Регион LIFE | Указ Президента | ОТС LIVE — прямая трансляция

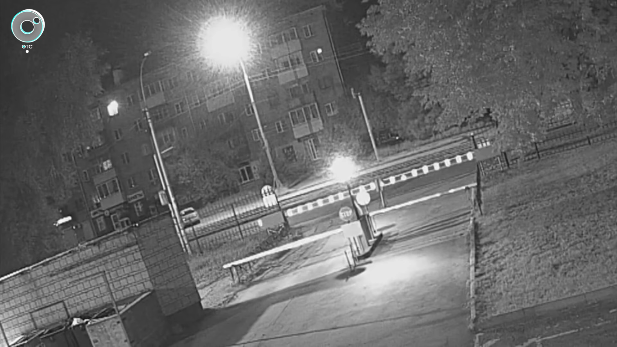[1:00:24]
Фатальный маневр лихача записала уличная камера наблюдения. Пешеход спокойно вышел на проезжую часть, был уже почти на середине дороги и заметил, как прямо на него несется седан. Парень побежал, но скорость иномарки была слишком большой. От удара человек сначала оказался на капоте, затем он перевернулся в воздухе и упал на асфальт.